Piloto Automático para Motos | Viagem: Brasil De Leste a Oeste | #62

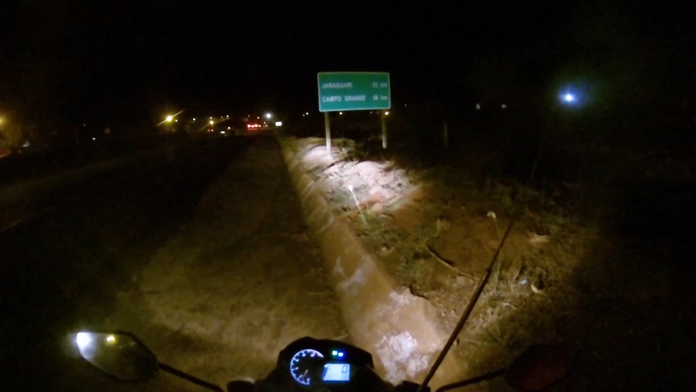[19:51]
Aqui, ó. Não dá pra vocês verem, eu acho. Campo Grande tá na placa ali, não sei se vai dar pra enxergar aí. 58 quilômetros.
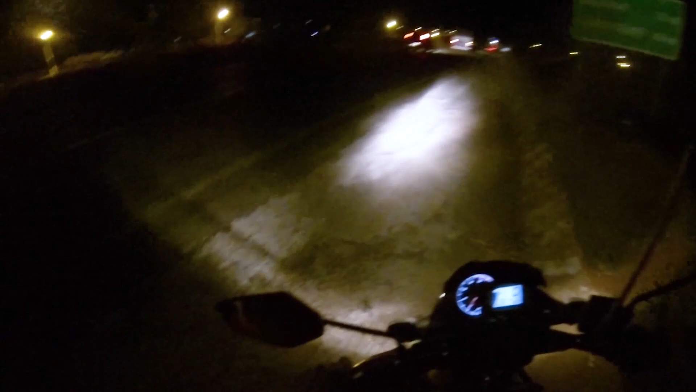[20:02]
Estamos bem perto de Campo Grande. No ritmo que eu tava, mais uns 45 minutos chegava lá. Mas já tá de noite, né? Então a regra é parar. É, eu já dei uma passadinha aqui na frente de Bandeirantes. Eu vi dois hotelzinhos ali que eu gostei.